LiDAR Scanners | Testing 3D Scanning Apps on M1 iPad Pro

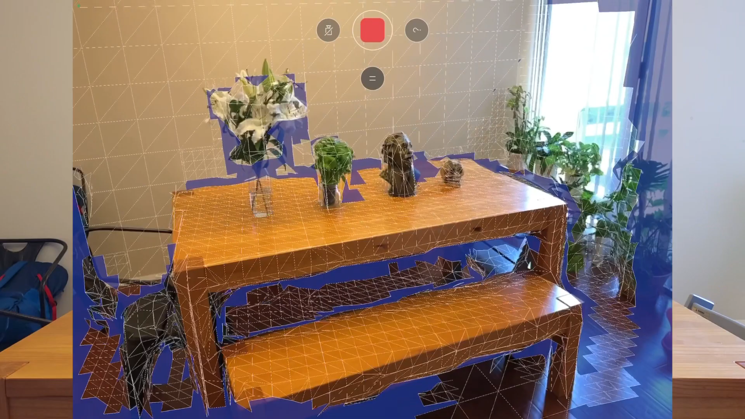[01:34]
think all the blue areas are you supposed to like go over
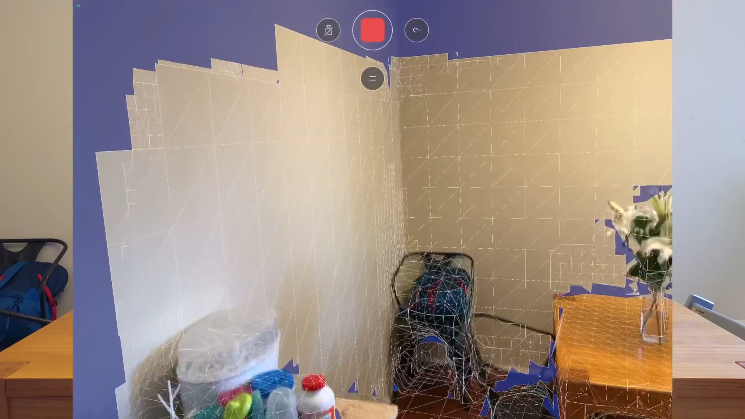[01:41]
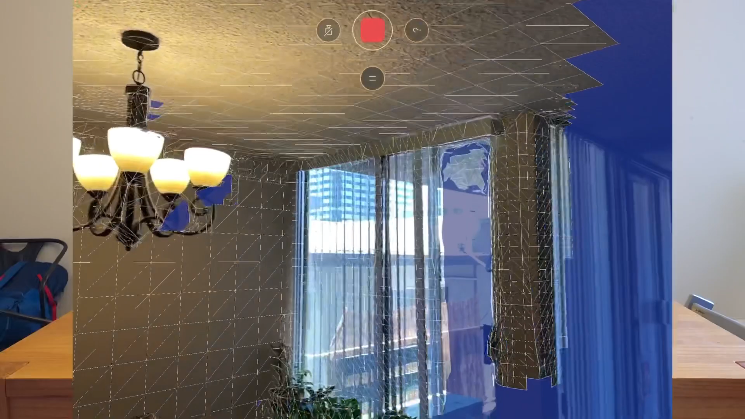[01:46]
okay so we have a balcony right here it's doing pretty well with the even with the glass I think it's scanning the
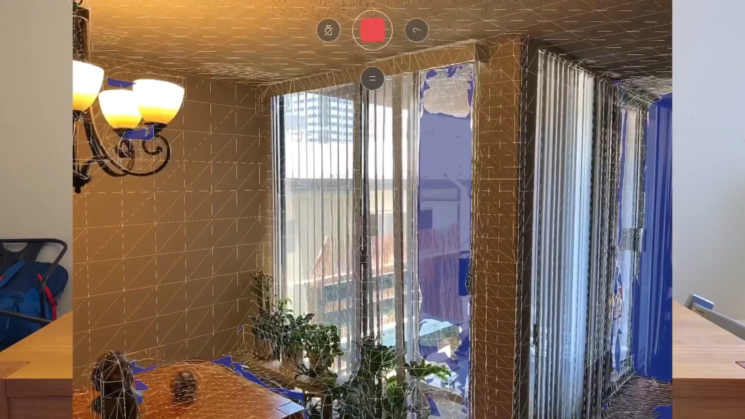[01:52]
outside right there so what is LiDAR
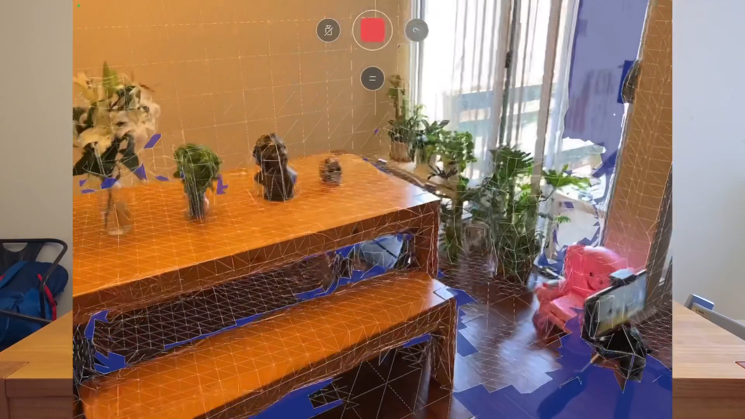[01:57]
scanning anyway does it measure the light
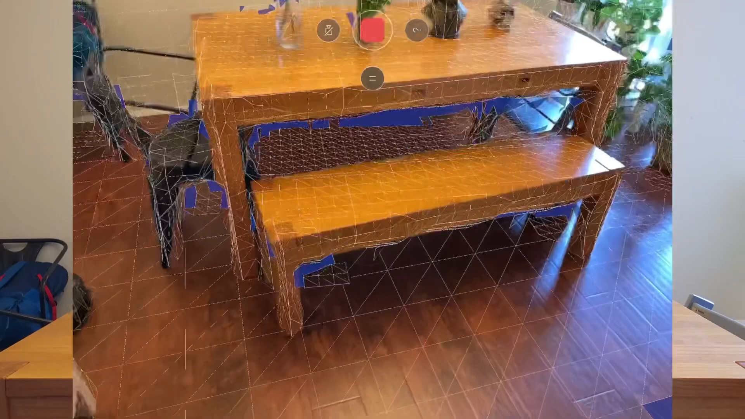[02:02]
bouncing off or does it measure actual distance let's see let's go to a
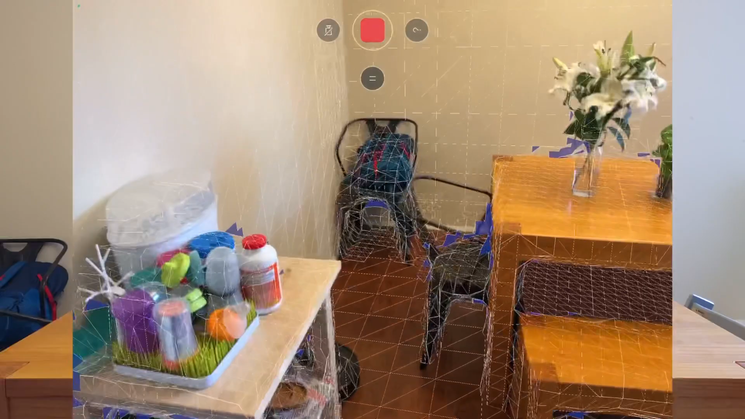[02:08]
Google search and post up the description on the screen right now
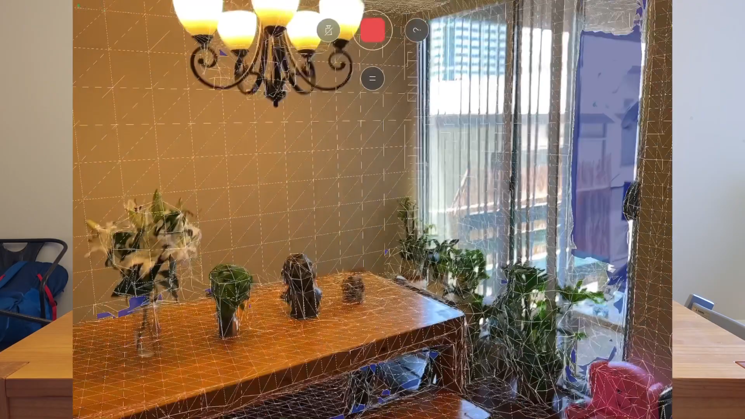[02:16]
okay so I think this app is for rooms mostly it's not for scanning objects to
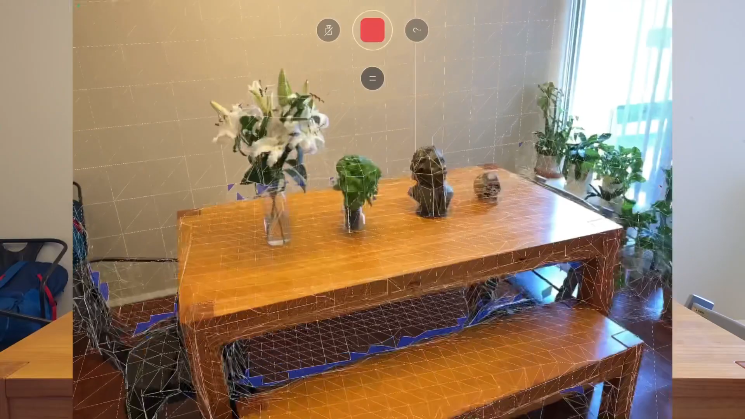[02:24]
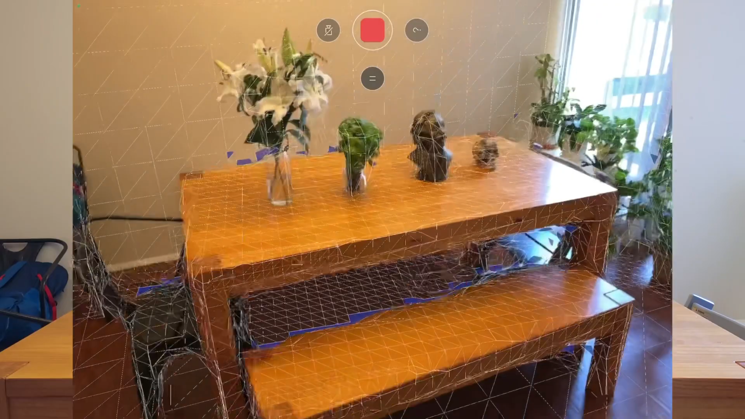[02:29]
play around with and export I guess we're just gonna stop scanning now and
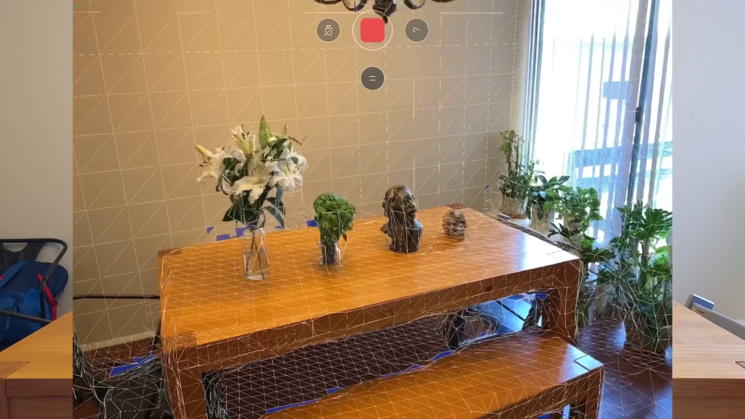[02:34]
see where we're at so okay so
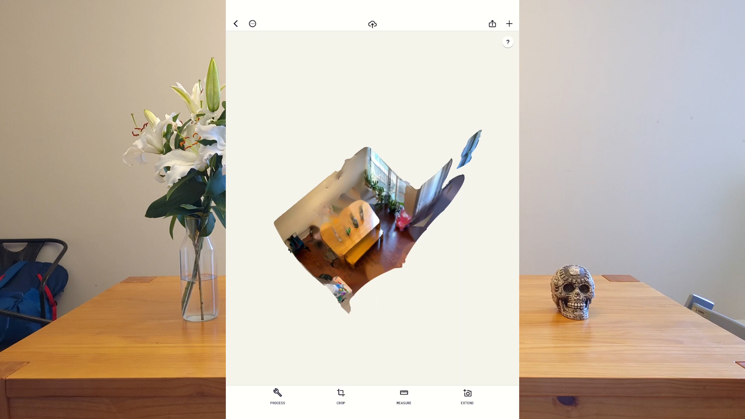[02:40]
we forgot to go back there behind the table but that's okay I think that's pretty good but it's not a very high risk I mean there's that I feel like the depth
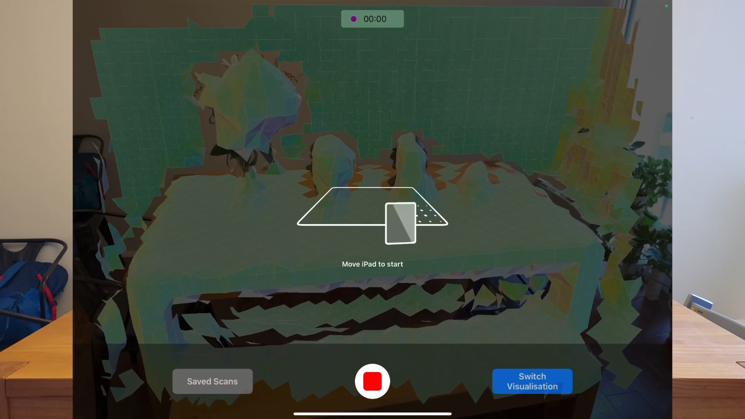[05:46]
okay so let's start recording just that simple nice okay so I think this is a good
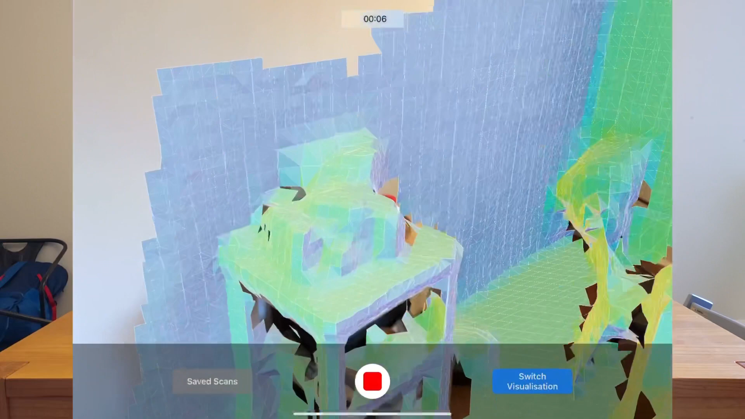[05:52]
interface because you I know exactly what you're getting with the polygon app it's
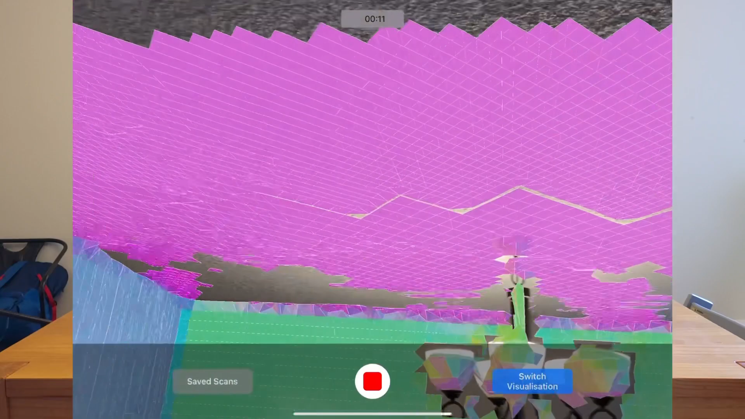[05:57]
really I think it's a similar process but the colors are
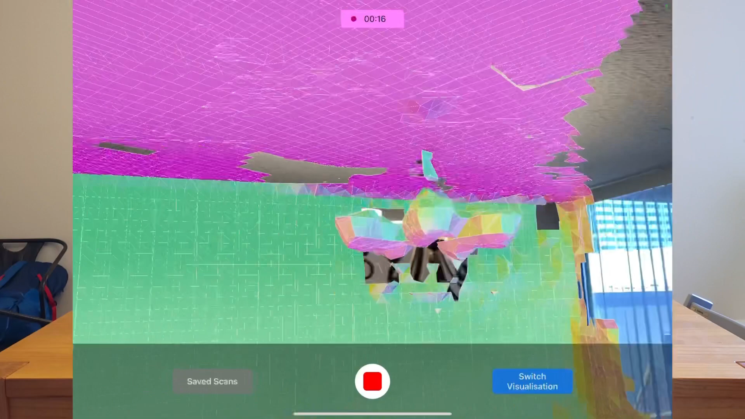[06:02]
really helping out I know if it's reading depth correctly
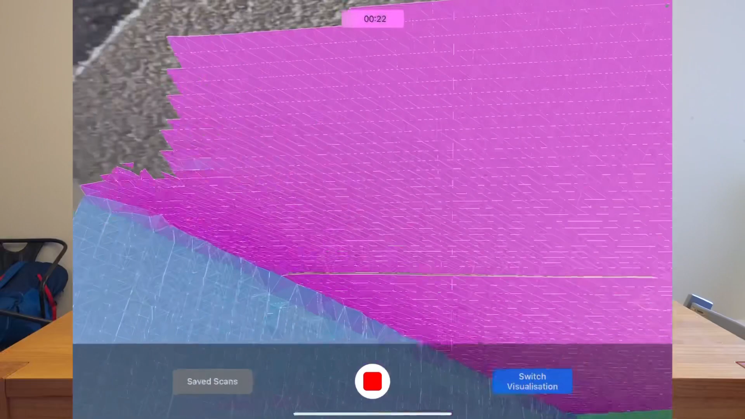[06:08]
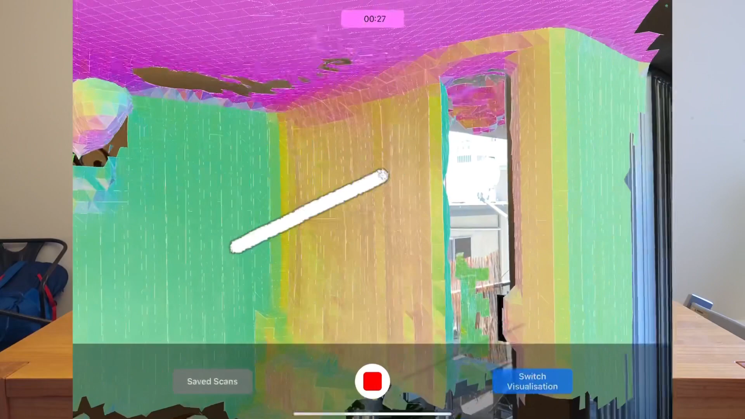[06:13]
see right there I know that that purple thing outside that's
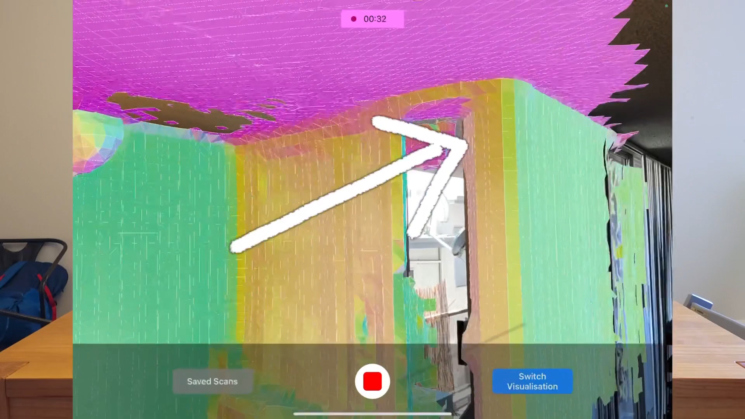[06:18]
outside it's the ceiling so that makes sense even
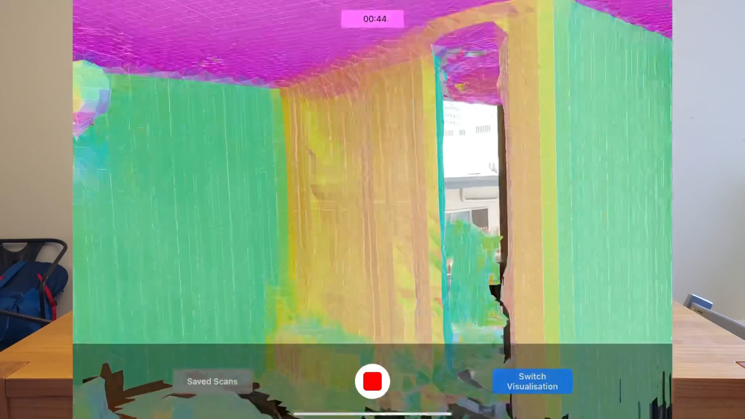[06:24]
through the glass you see so far I'm impressed it
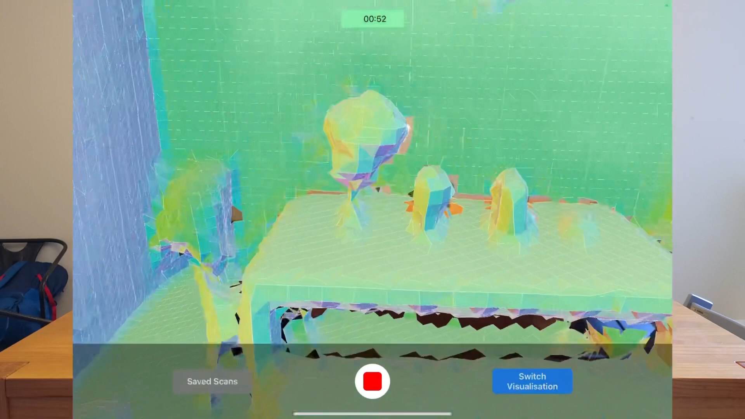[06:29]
knows the flowers right there it knows that the chair is partially there